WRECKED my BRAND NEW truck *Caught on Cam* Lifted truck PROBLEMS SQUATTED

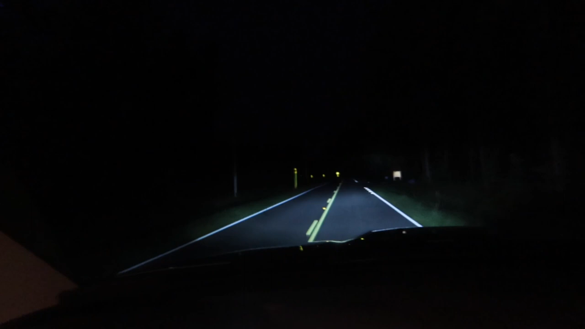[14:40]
So, y'all can see this on like low beams, and that's high beams. Y'all, actually, y'all not seen an early in the video how the right ones over there was having problems. The right high beam is still out, so y'all can kind of tell, like, where it is. It's only one side, but I actually like these headlights. They are much brighter than my other headlights, and I like they give that clear look.